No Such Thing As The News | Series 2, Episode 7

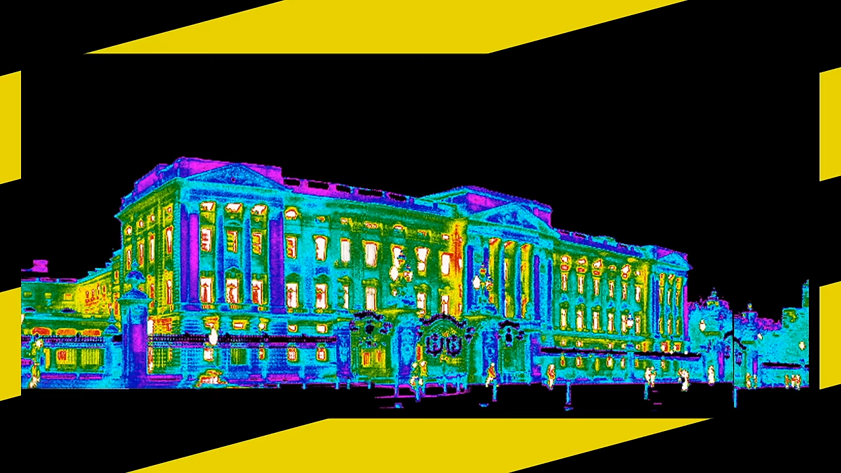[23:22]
I've got a thermal image of how much heat comes out so that's how much is escaping from the room. You can see those super hot rooms on the left hand side can't you?